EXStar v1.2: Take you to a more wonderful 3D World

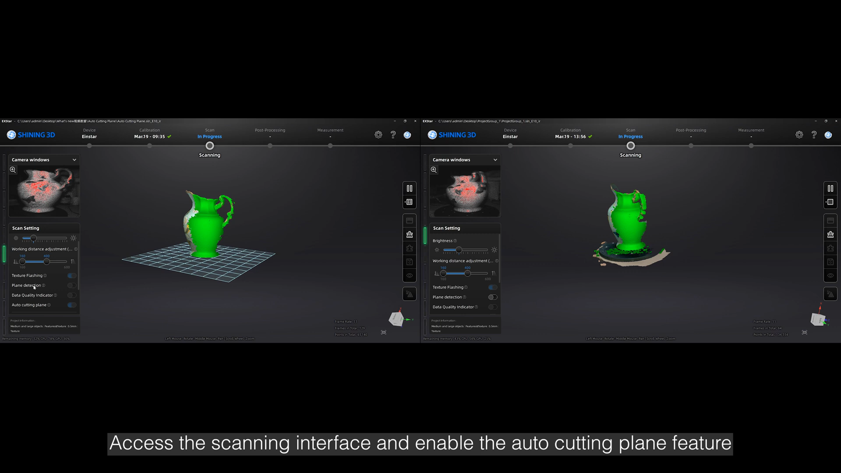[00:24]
Access the scanning interface and enable the Auto-cutting plane feature to effectively eliminate background data. As you preview the scan,
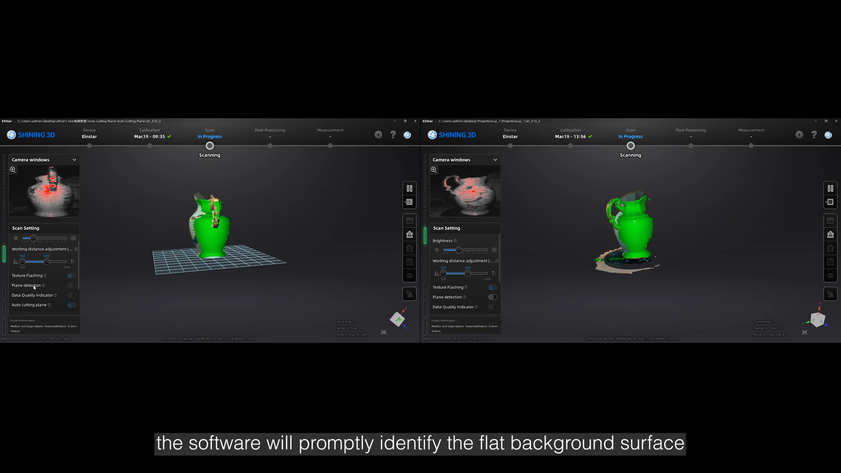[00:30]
the software will promptly identify the flat background surface, delineating it with a distinctive blue-green grid.
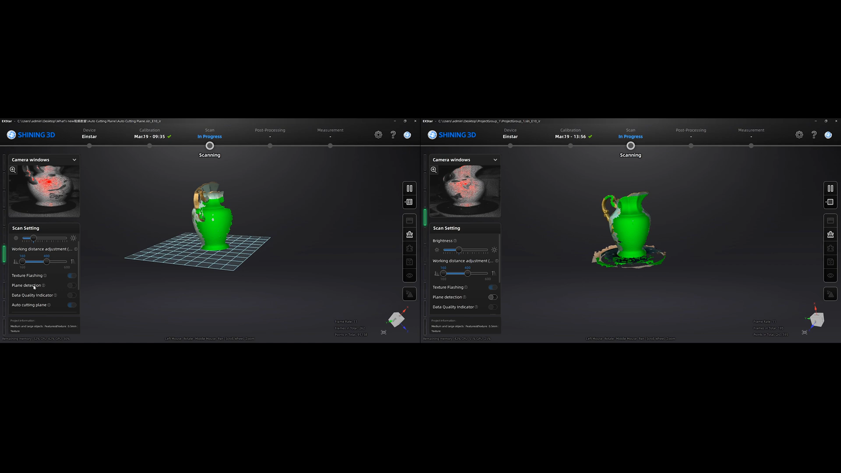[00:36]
Any data below this grid will not be captured in the final scan.
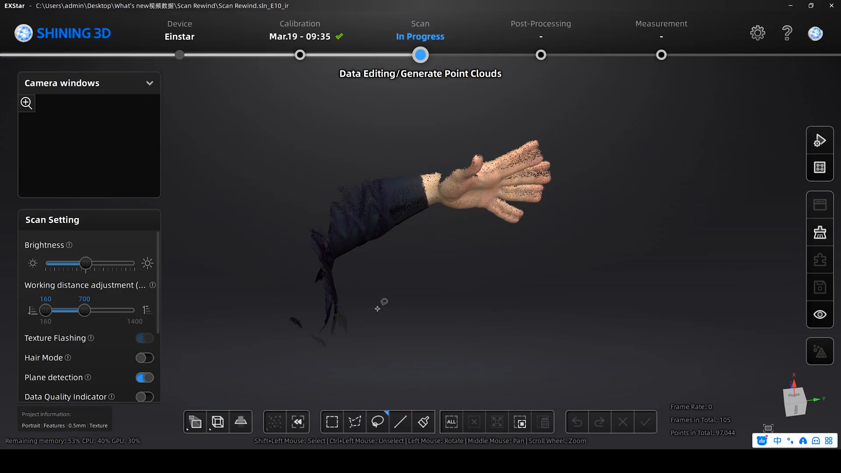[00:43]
Scan Rewind In the event of misalignment or the need to rescan certain areas,
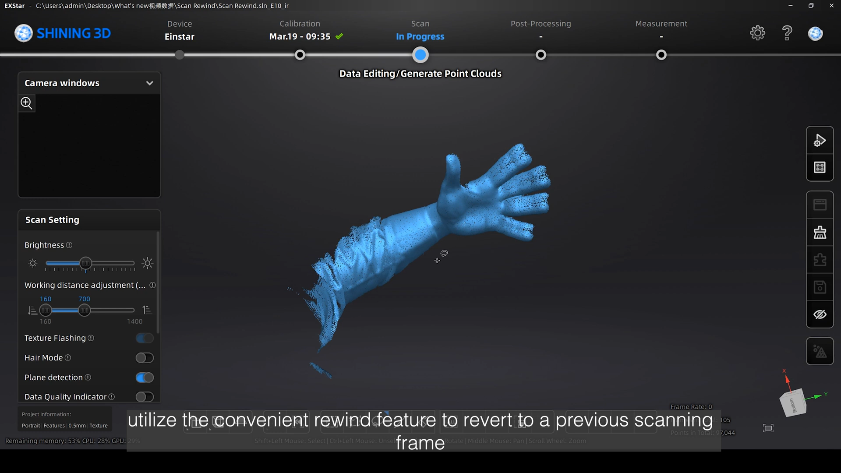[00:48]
utilize the convenient Rewind feature to revert to a previous scanning frame.
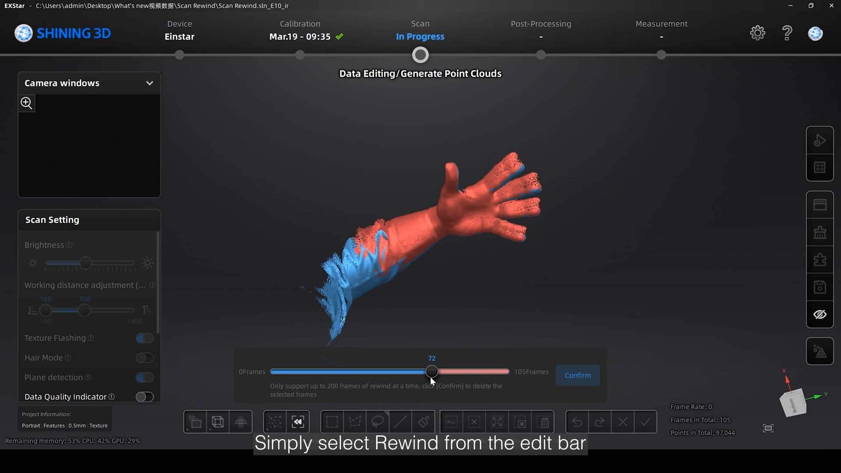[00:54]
Simply select Rewind from the Edit bar, adjust the slider, and confirm the deletion of these frames.
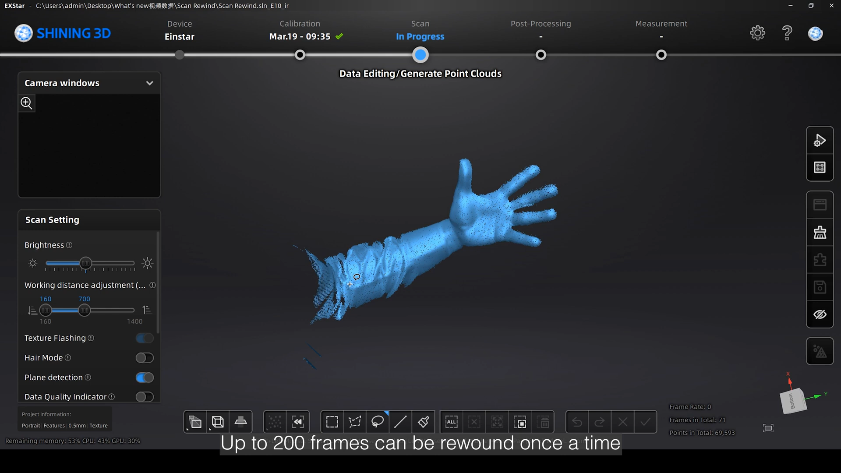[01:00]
Up to 200 frames can be rewound once a time, but you can repeat the operation until you are satisfied with the result. Adjust Point Distance Adjust the point distance during scanning.
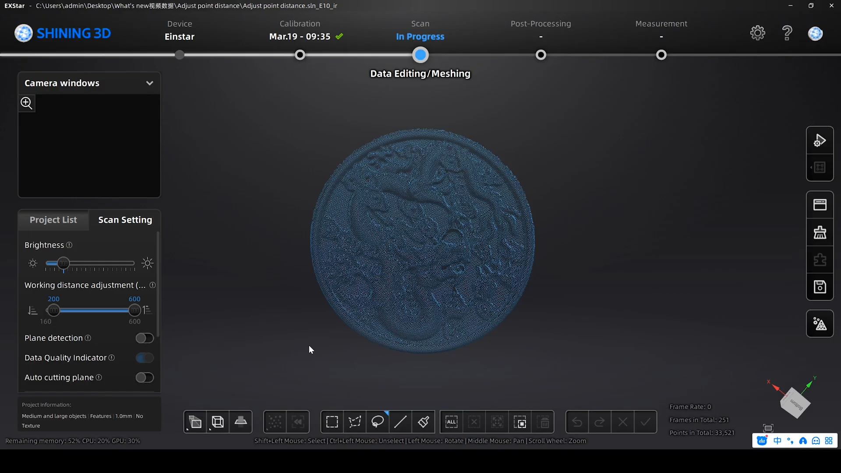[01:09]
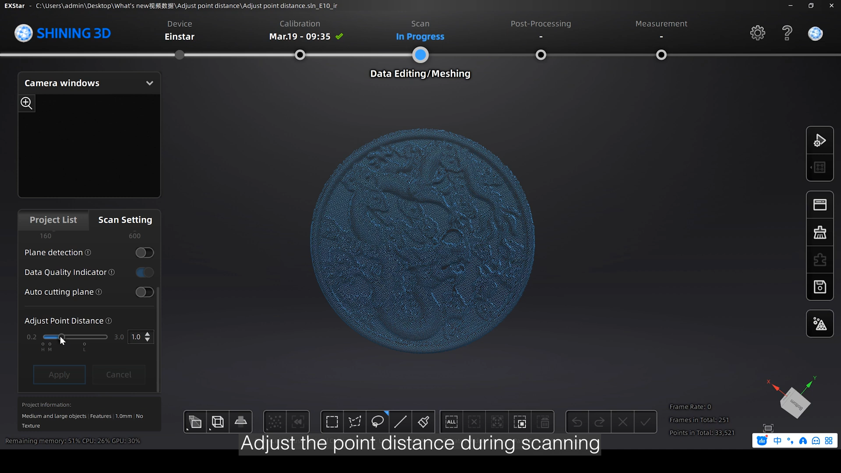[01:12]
To save the system resources, you can larger the point distance to reduce the data amount.
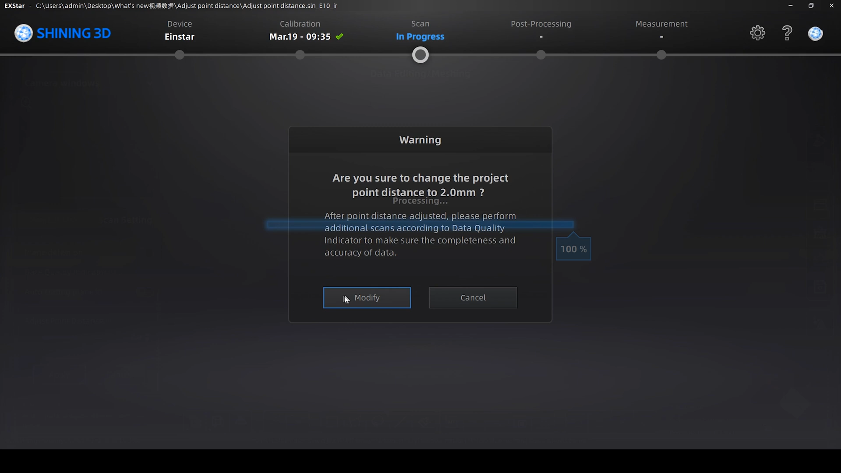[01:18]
Or give a smaller point distance for better data details.
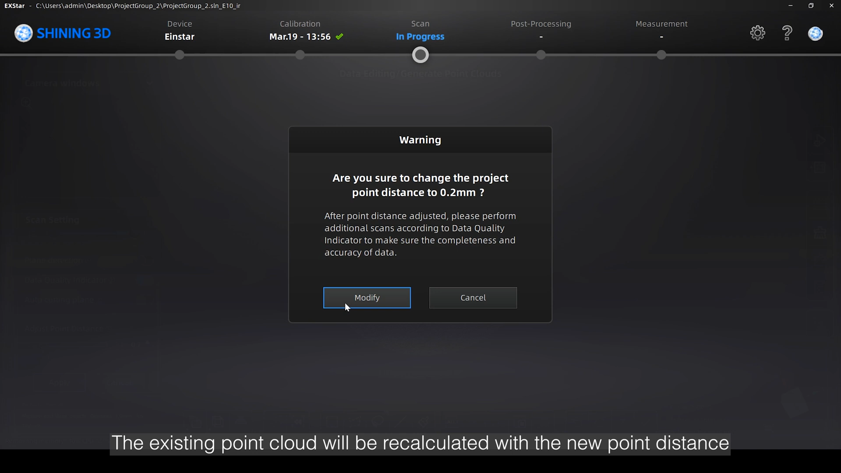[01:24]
The existing point cloud will be recalculated with the new point distance. It should be noticed that smaller point distance may cause insufficient data of the current scan.
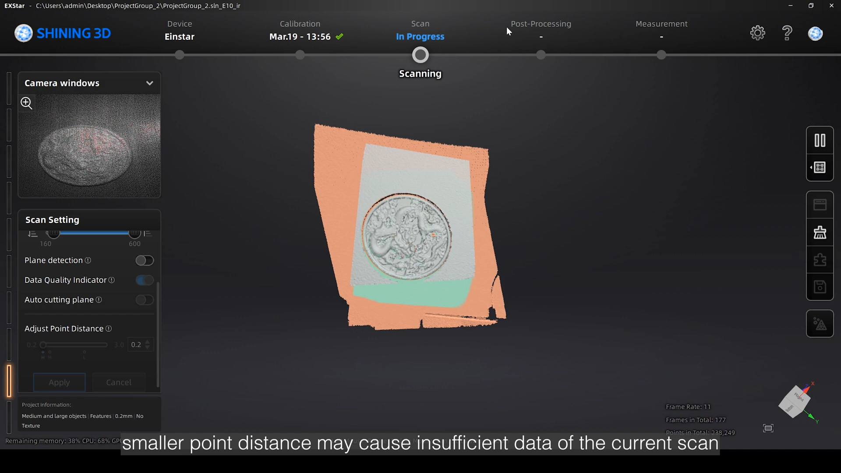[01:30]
Open Data Quality Indicator and do additional scans on the areas that show red.
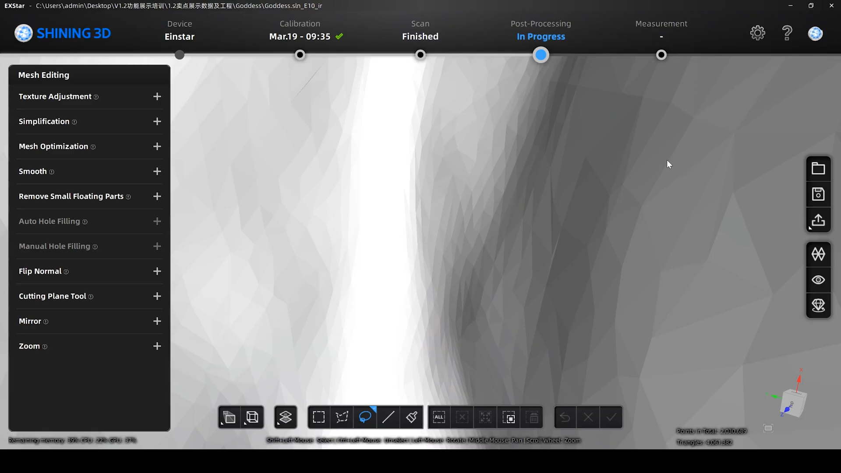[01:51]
Mesh Display Type Explore different mesh display types for enhanced visualization.
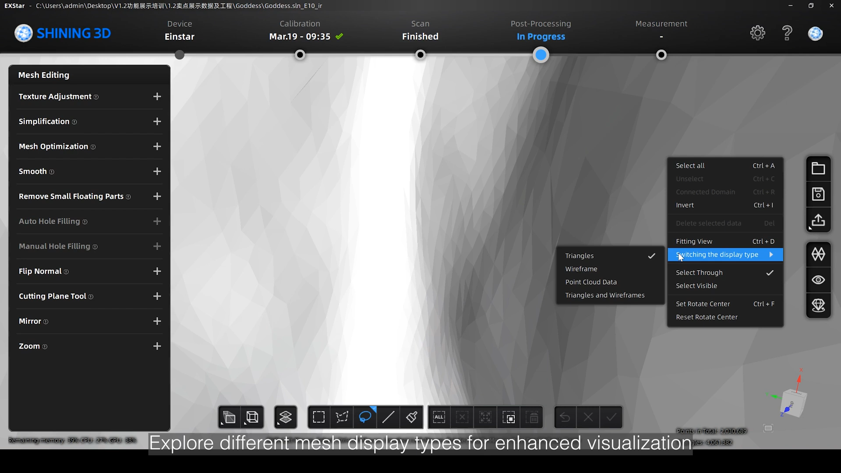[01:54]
Choose from options such as triangles, wireframes, point cloud data,
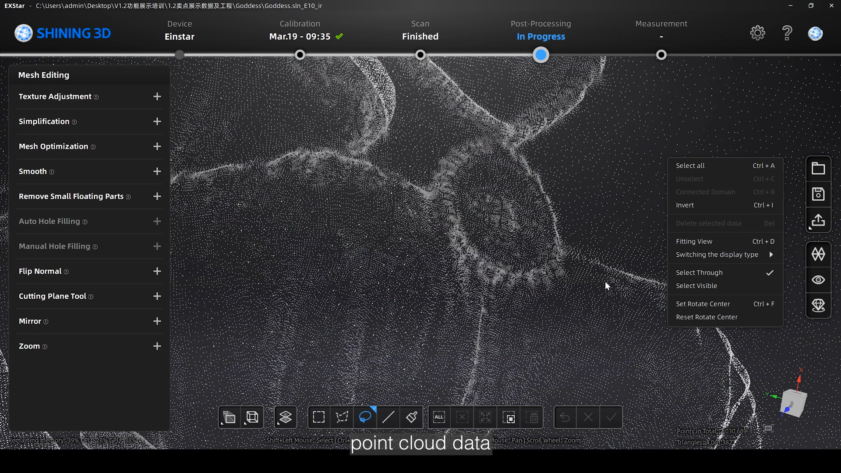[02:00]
or a combination of triangles and wireframes to suit your preferences.
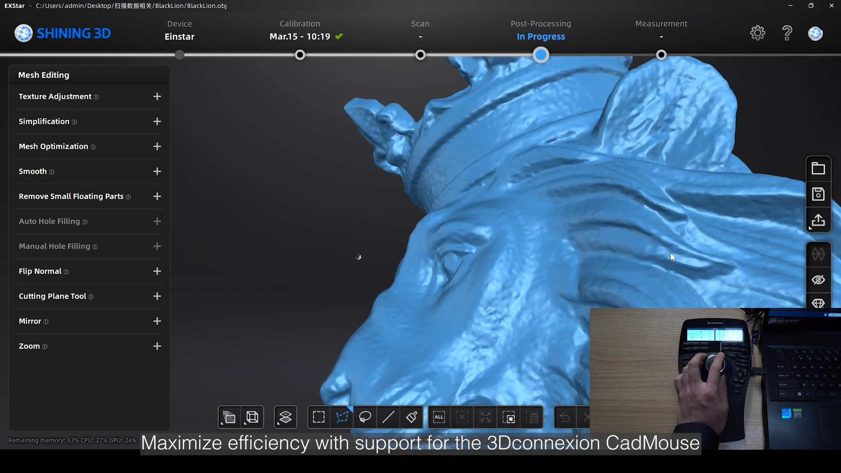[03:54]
Seamlessly navigate through 3D scenes by utilizing the cat mouse to swiftly rotate,